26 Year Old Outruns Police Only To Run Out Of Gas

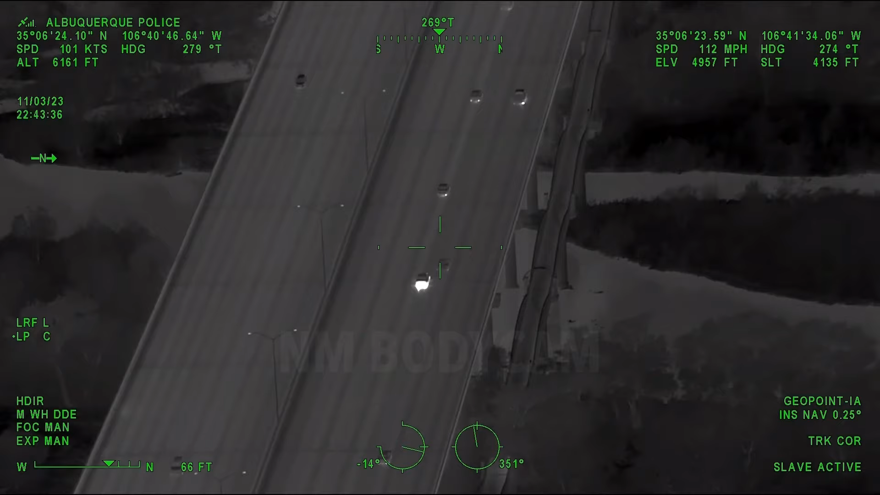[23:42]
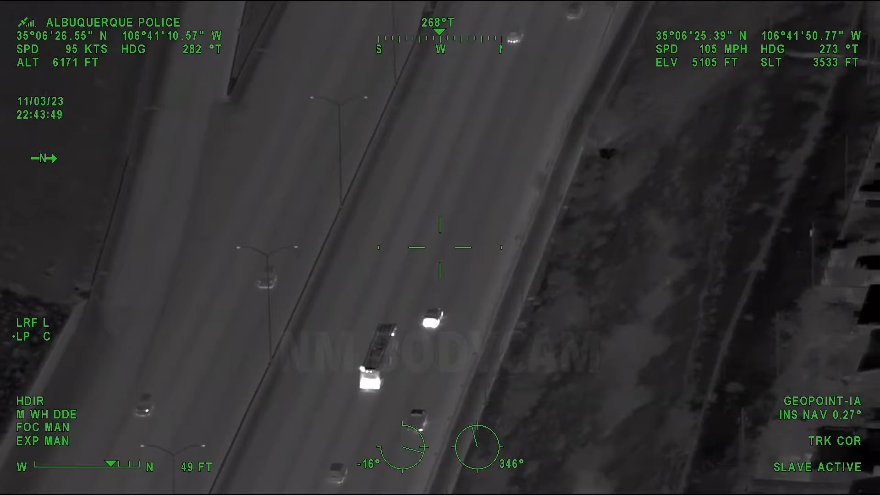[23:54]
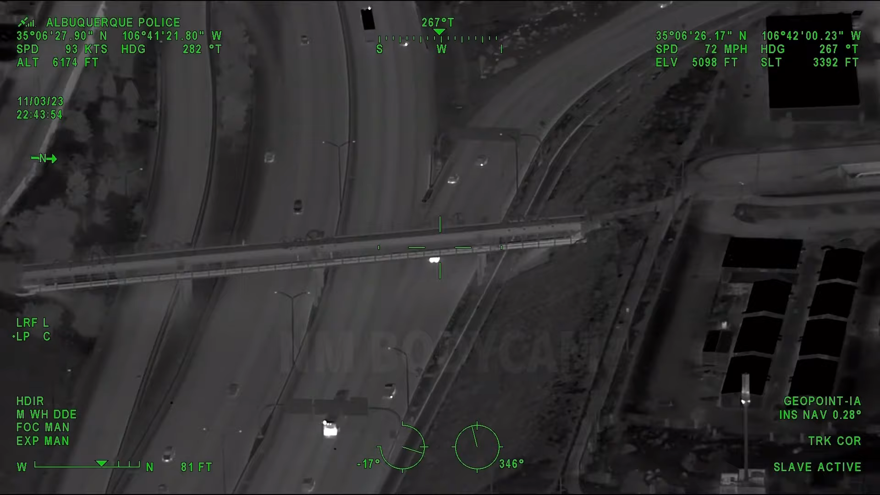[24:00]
Coors exits, we are going to exit onto Coors, and it's going to be for northbound Coors.
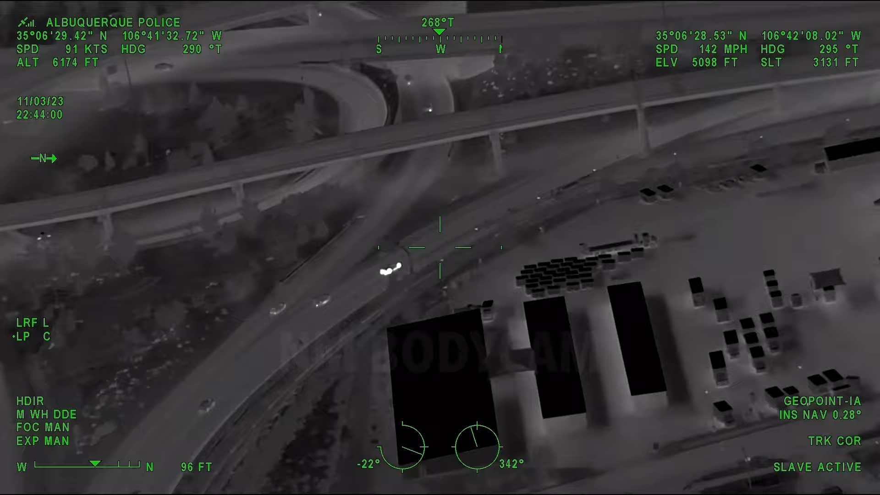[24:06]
He's actually going to get onto Coors and not that frontage.
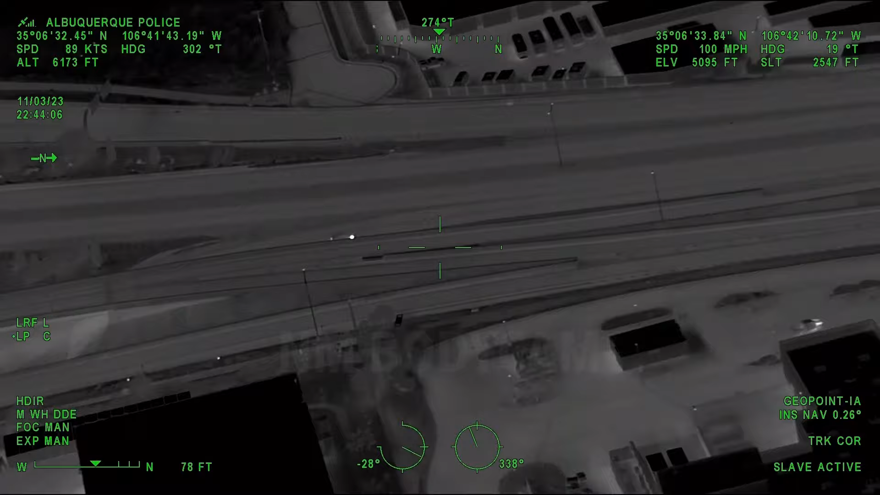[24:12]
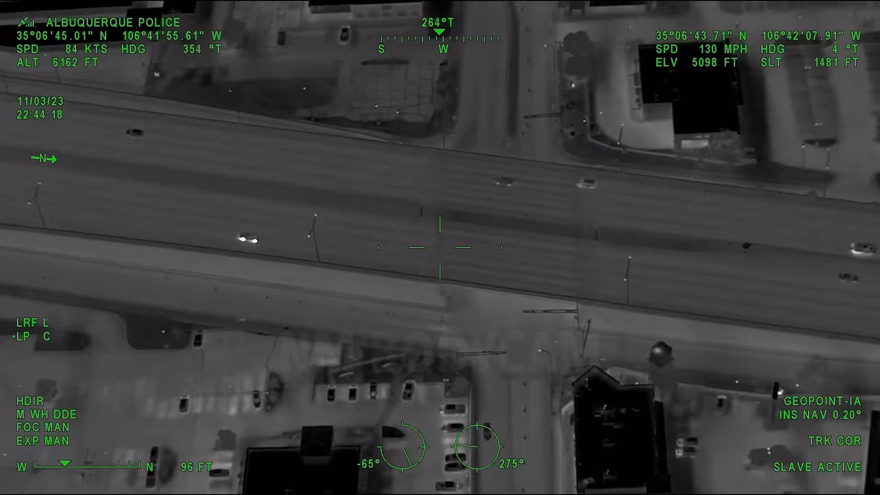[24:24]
We are over Ouray, slowing down.
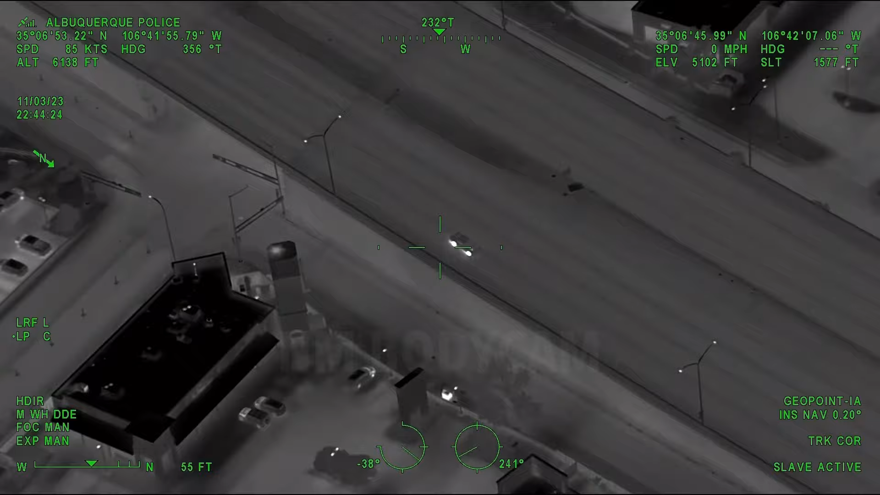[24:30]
The APD helicopter continued following the Charger until it eventually ran out of gas. It's almost like he's coasting. He's slowing way down. Coming up to Quail, westbound, or sorry, correct, eastbound turn on the Quail. 603. 49 only. Southbound, like if he's gonna go to the Walmart area.
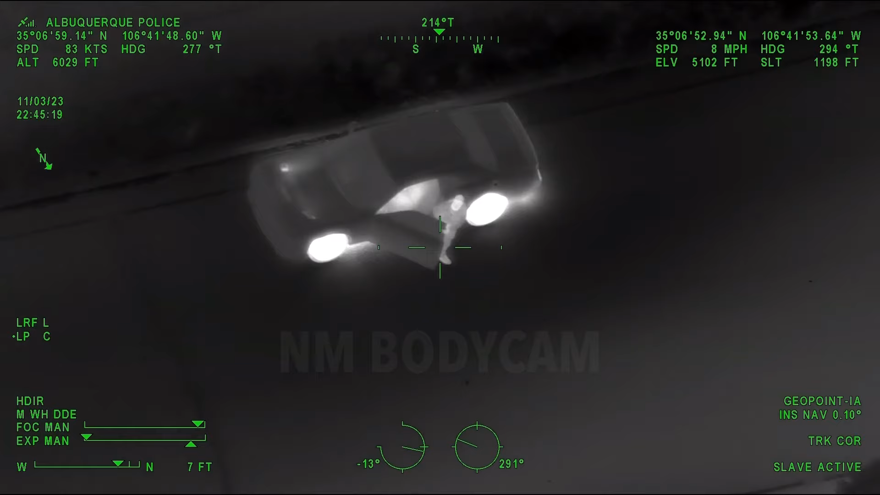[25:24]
Okay, he's exiting. Quail, 5143 Quail, running on foot.
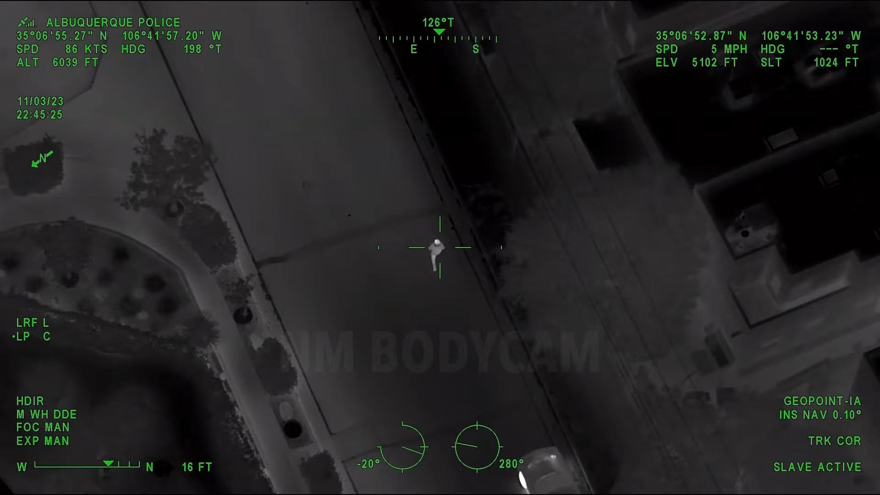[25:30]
Northbound, eastbound from his vehicle. Hi, Taylor, 394, offering at Paseo and San Pedro. Quail and 51st. Multiple vehicles racing. Making a northbound turn on 51st. Yeah, 1570. I got 116. Oh, disregard.
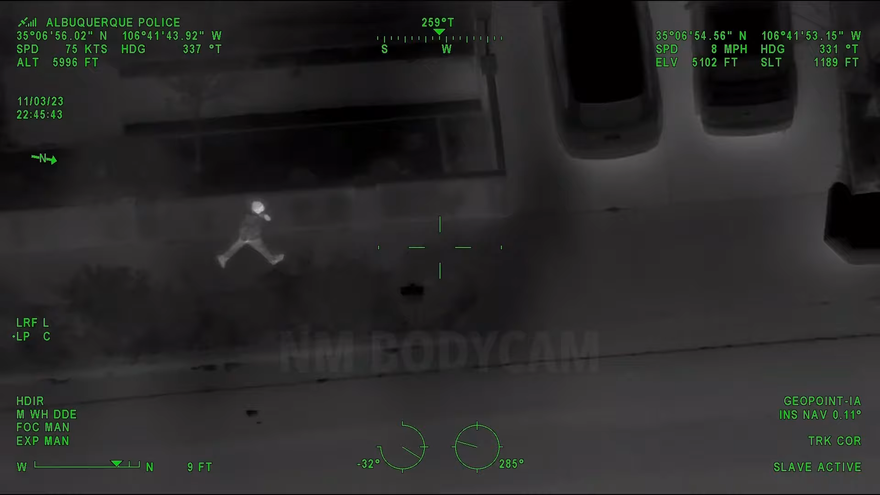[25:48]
Is anybody on Cougars yet, or just me and Elliot? I'm gonna look this way behind her.